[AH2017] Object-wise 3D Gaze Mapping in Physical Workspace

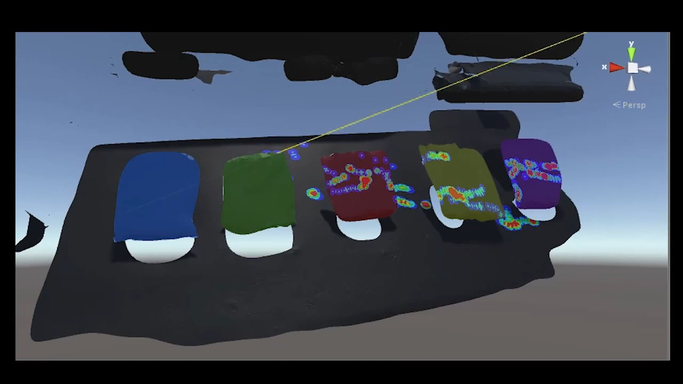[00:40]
This motivated us to investigate how to map 2D gaze positions into 3D objects. This is the system overview. The system uses multi-streams from a Kinect camera and eye trackers.
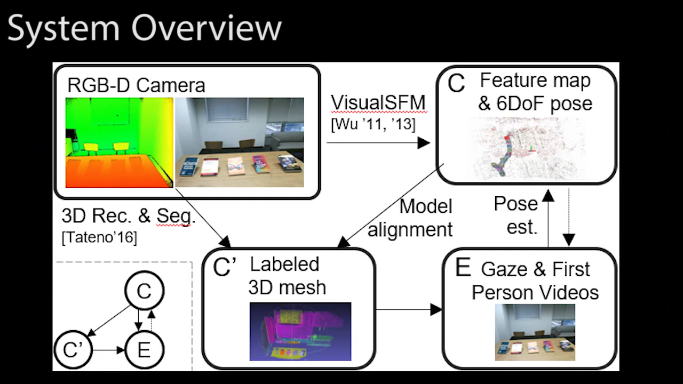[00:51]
First, we capture color and depth data of physical environments by Kinect cameras.
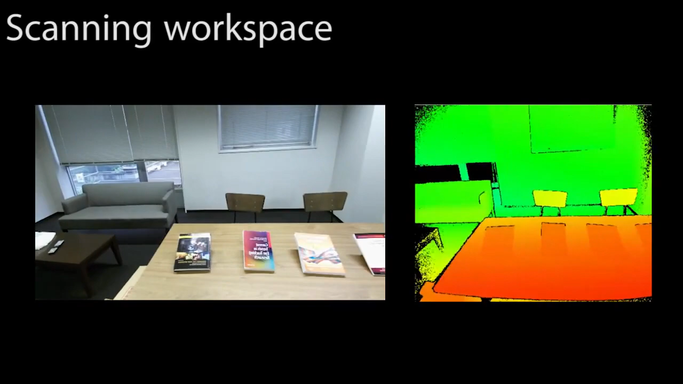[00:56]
Using depth data,
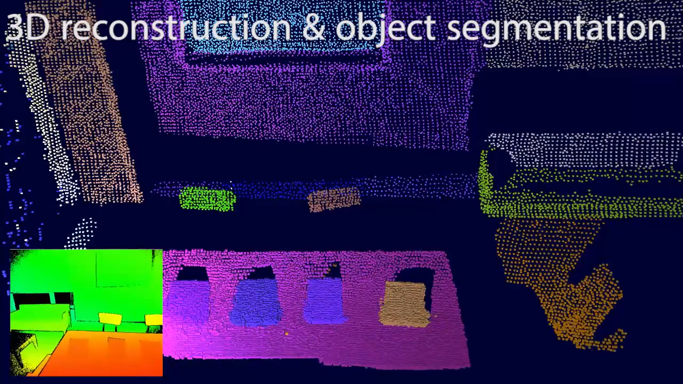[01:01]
the system performs 3D reconstruction of the physical workspace and segmentation of objects.
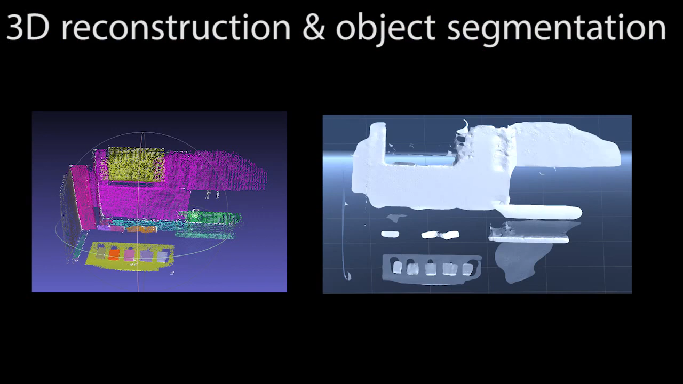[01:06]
The system then generate 3D surfaces of the workspace based on 3D reconstruction.